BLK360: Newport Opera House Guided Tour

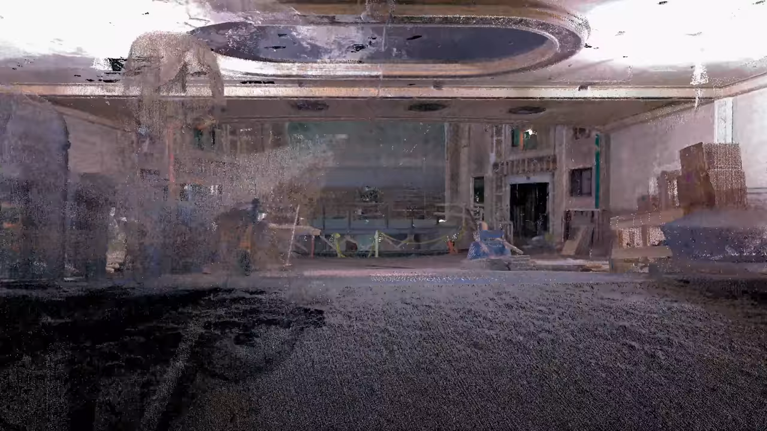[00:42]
we have behind us here is the proscenium arch from the 1929
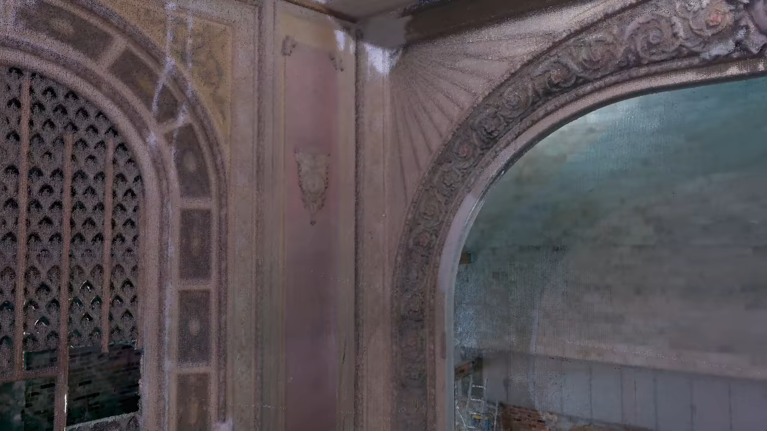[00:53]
restoration of the Opera House and flanking the arch on either side are the organ bays where the organ pipes from the mighty Wolitzer organ were located
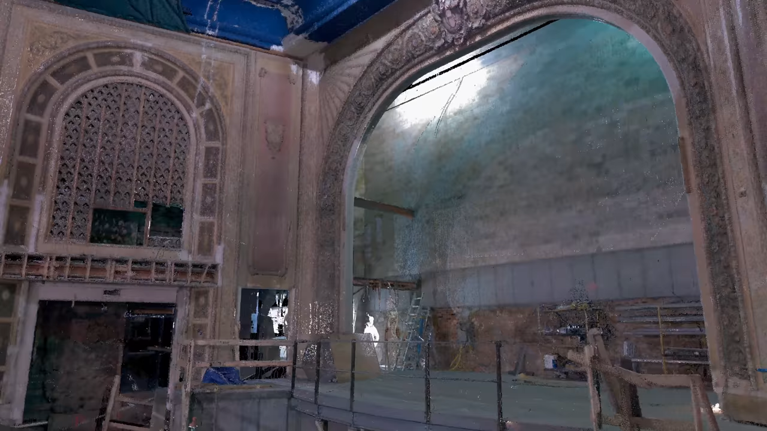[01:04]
you'll see behind me the wonderful volume of the Opera House Theatre when it was built in 1867 it's at
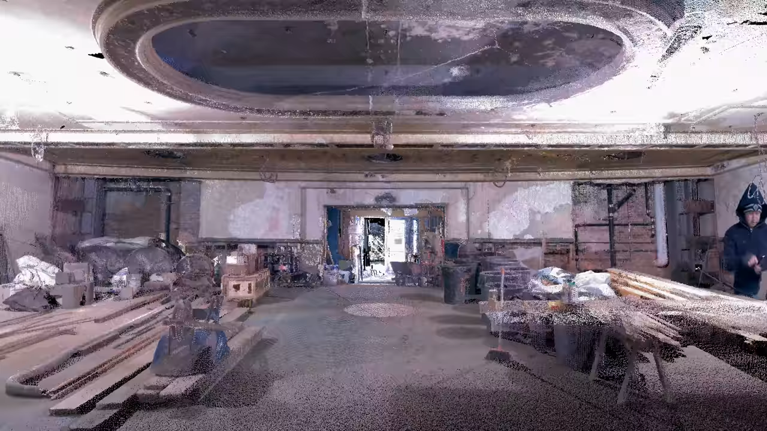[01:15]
1,000 people when it was done as a cinema palace in 1929 it's
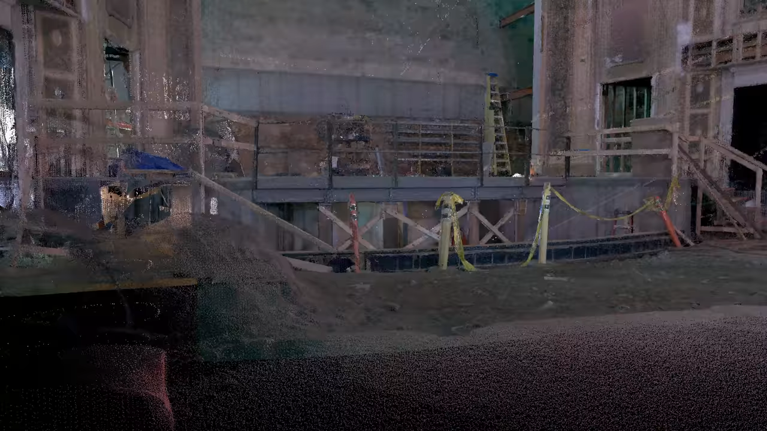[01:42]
it's at ground level it's an orchestra pit when it comes up to floor level it will be equal to the floor and allow us to put an additional seating and when it's up at its third level it's a stage extension which gives us additional depth to the stage and create flexibility on our stage
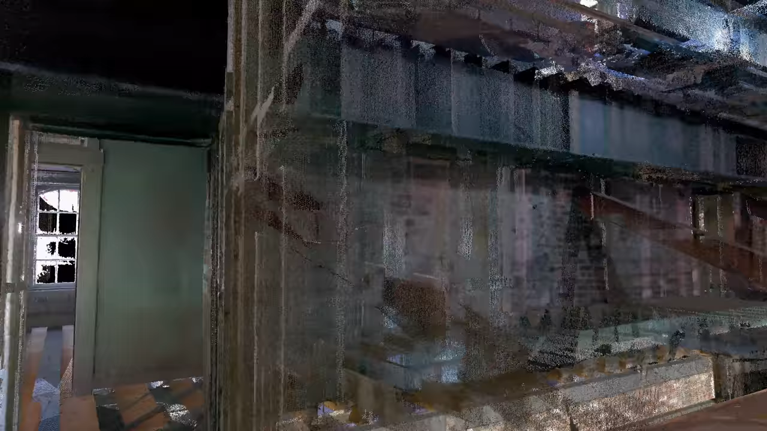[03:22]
part of the 1929 restoration of the opera house back in the age
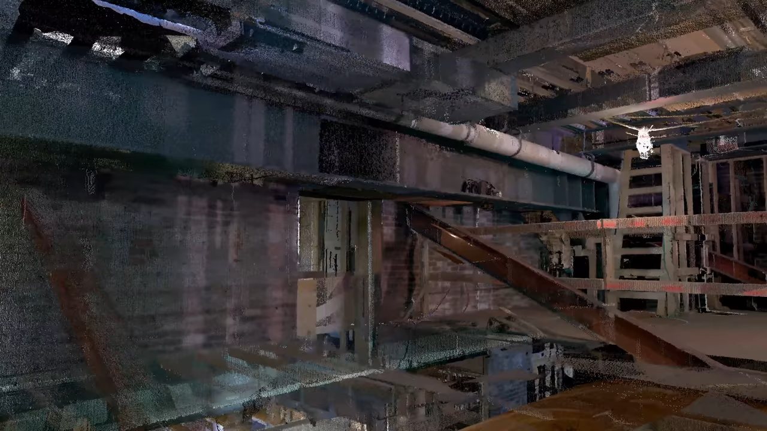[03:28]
of steel and right above them are the gray super beams that we put in as structural supports to the fourth floor which will be our rooftop conservatory and terrace
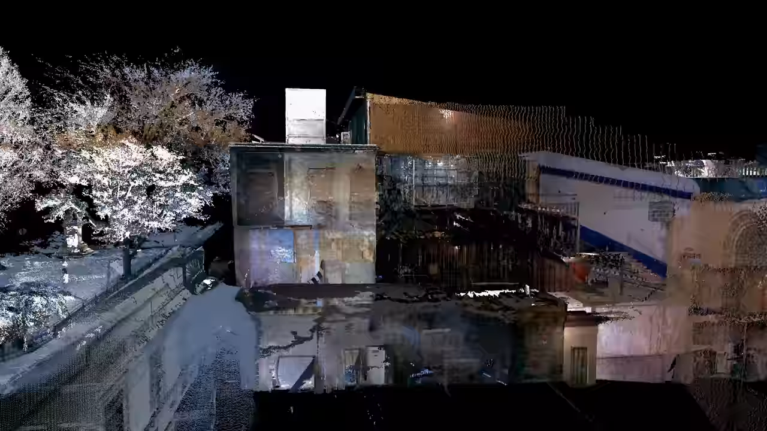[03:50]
to front the opera house on the second third and fourth floors we
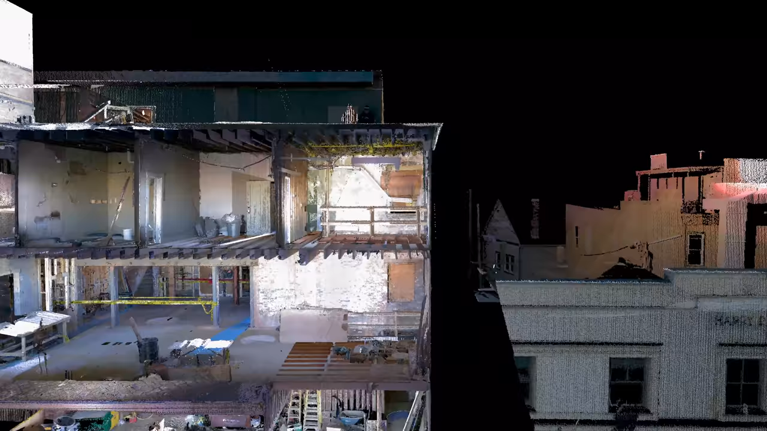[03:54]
will be restoring these hotel rooms on the third floor here into office space maintaining
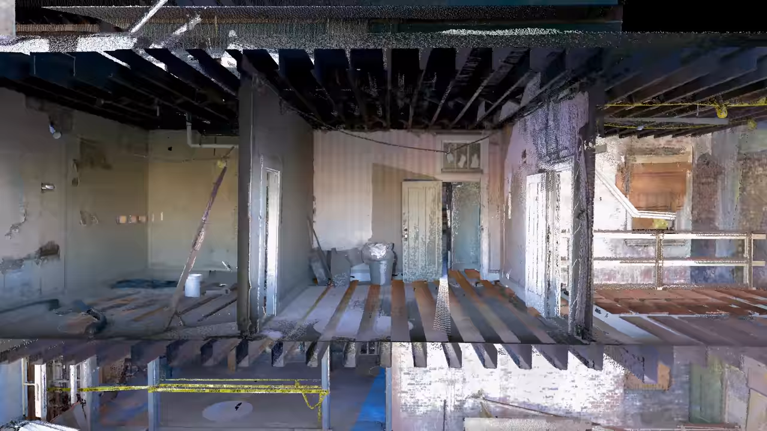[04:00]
the historic character and fabric and the original floorboards